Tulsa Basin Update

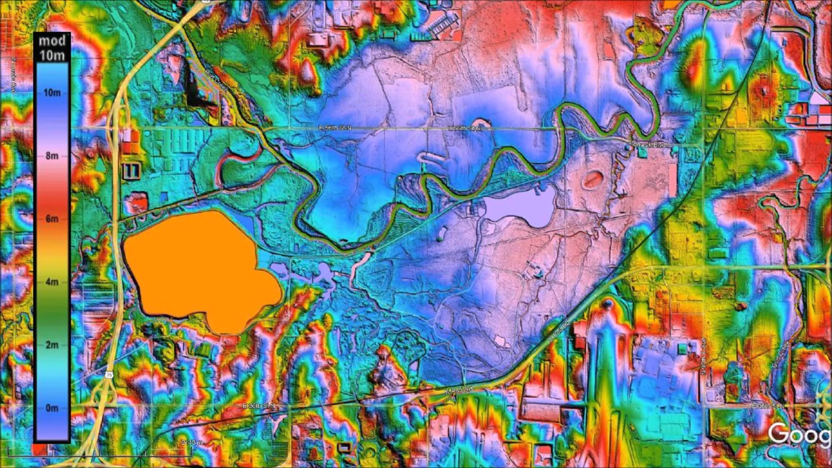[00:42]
where we study the secondary impacts made by the glacier ice boulders that were ejected by an extraterrestrial impact on the Laurentide Ice Sheet. There is a link to the LiDAR visualization tool for Google Earth by Michael Davias in the description of the video. Eric Brown, who is an engineer, started looking for potential impact basins around Tulsa, Oklahoma because Tulsa is located within 1,500 kilometers of Saginaw Bay, which has been proposed at the site of the extraterrestrial impact from which pieces of ice were ejected ballistically to create impact basins like the Carolina Bays.
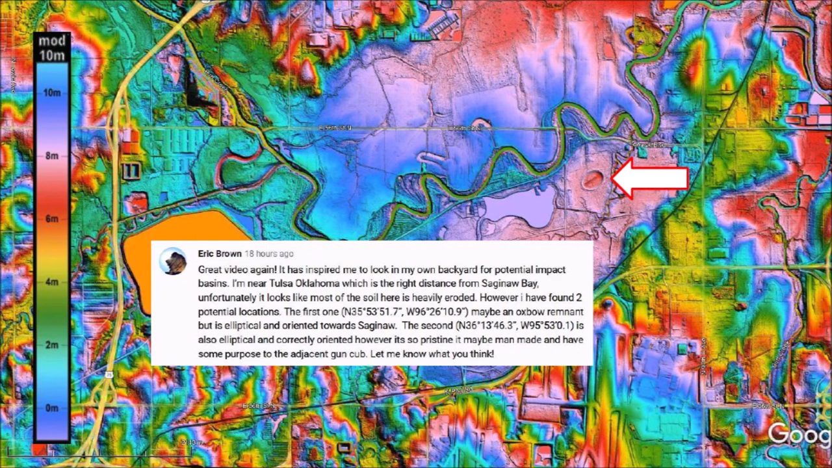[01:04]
Eric found a very well-preserved elliptical basin on the grounds of the Oxley Nature Center of Tulsa, Oklahoma. After I verified the image, I wrote an email to Eddie Reese, who is the director of the Oxley Nature Center, asking if he had information about the elliptical structure. I also asked Eric Brown to contact me by email. There are several remarkable features about this basin.
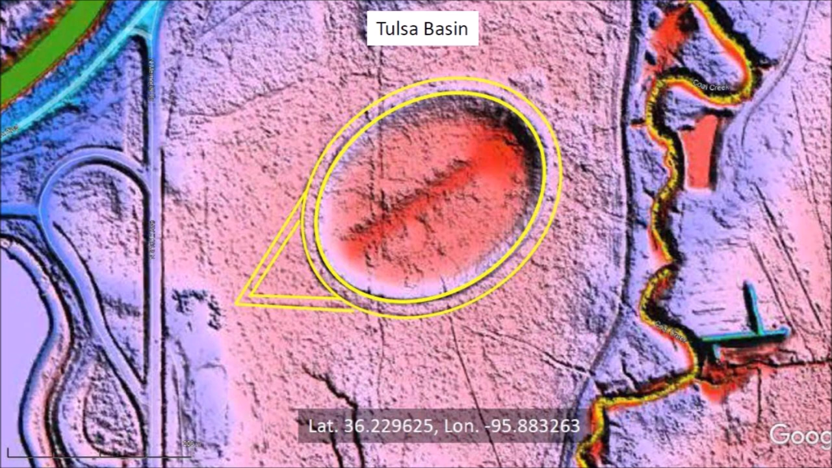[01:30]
It has precise elliptical geometry and there are some lines on the west side of the basin that intersect at a 60-degree angle. The Tulsa structure has some design elements that are similar to the Serpent Mound in Ohio.
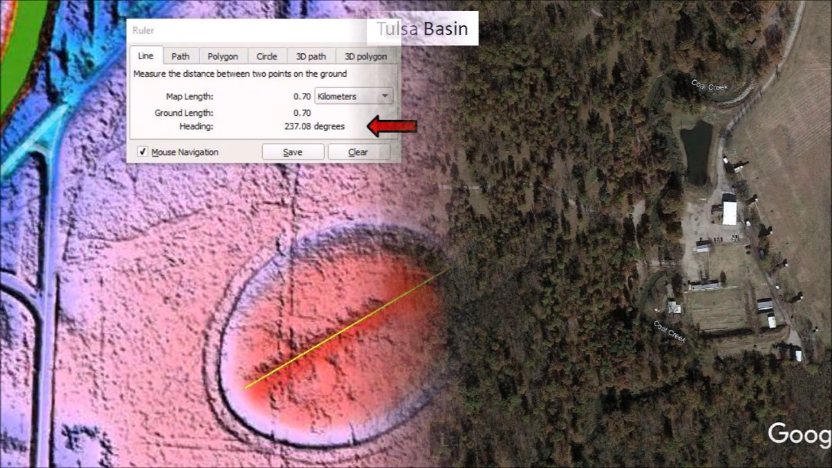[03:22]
The Tulsa basin has mathematically elliptical geometry and raised rims, which are features of oblique impacts on viscous ground. The heading of the major axis is 237 degrees.
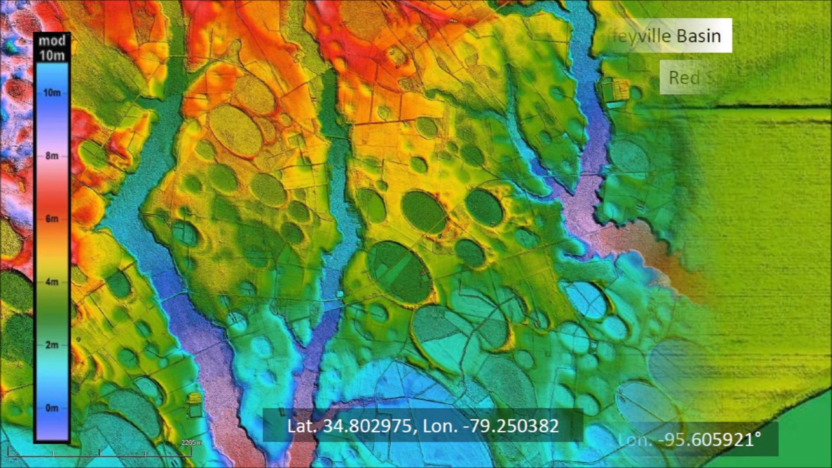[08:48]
The same contrast of well-defined basins and flattened basins can be seen in the Carolina Bays 7 kilometers west of Red Springs, North Carolina.
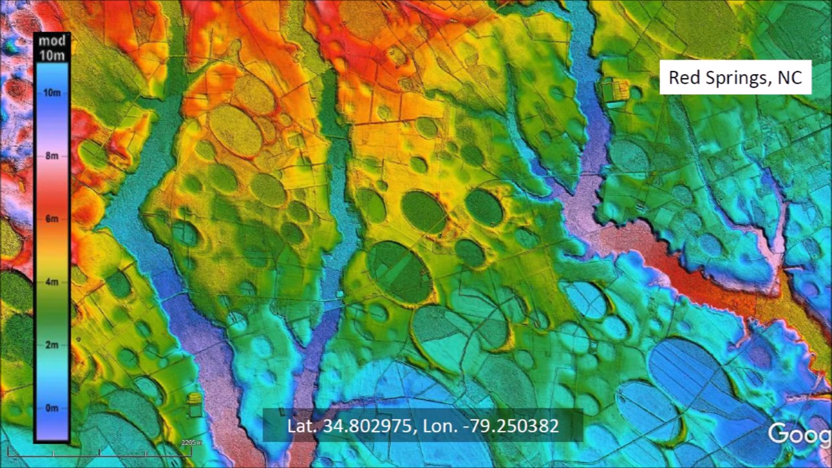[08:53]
The terrain conditions and the use of the land determine the degree of preservation of the basins. Geologists should pay attention to the geometry of the basins. It is very important. The Carolina Bays and other basins created by oblique impacts are elliptical because they originated as inclined conical cavities. They are conic sections. The Carolina Bay highlighted in the center has a major axis of 929 meters.
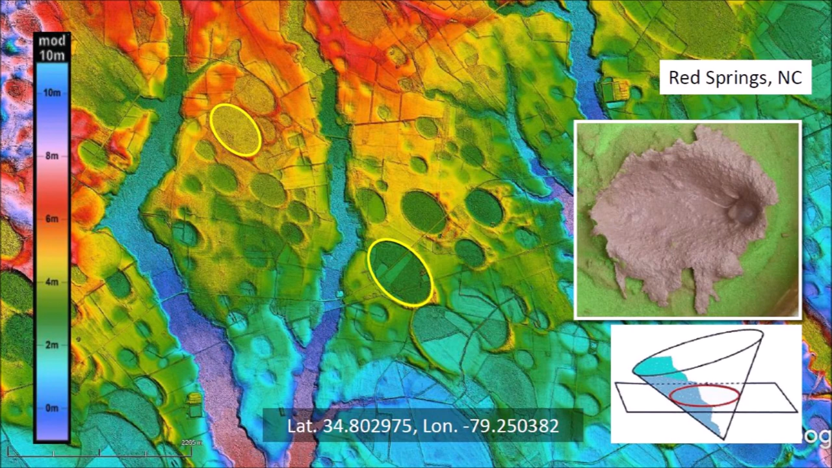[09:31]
It is more than three times larger than the Tulsa Basin. An experimental model demonstrates that the inclined conical cavities look elliptical when viewed from above. I achieved my goal of giving the geologists in Oklahoma a second example of an elliptical basin. Now it will not be so easy to attribute the Tulsa Basin to human activity even though it has been modified by humans. Geologists will have to consider the impact hypothesis more seriously. When I found the South Coffeybilt Basin, I stopped searching.